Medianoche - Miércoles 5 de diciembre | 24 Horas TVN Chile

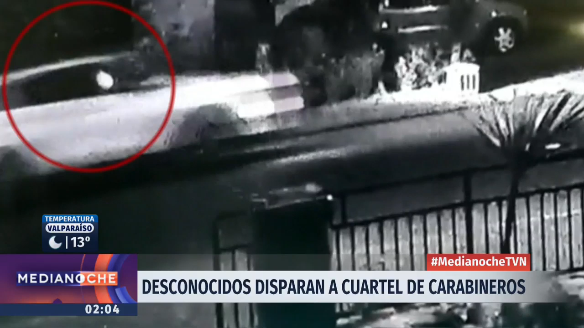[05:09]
Este fue el disparo a la subcomisaría de Cerrillos. Eran pasadas las 11 de la noche cuando desde el
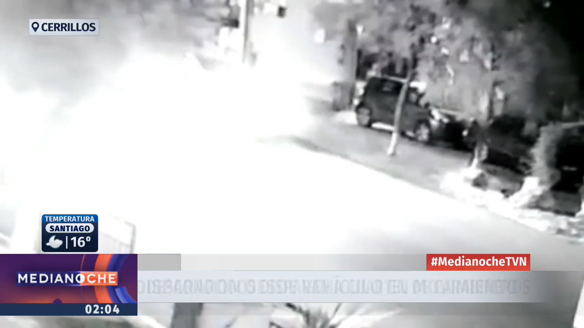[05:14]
interior de este vehículo en movimiento dispararon hacia la sala de guardias.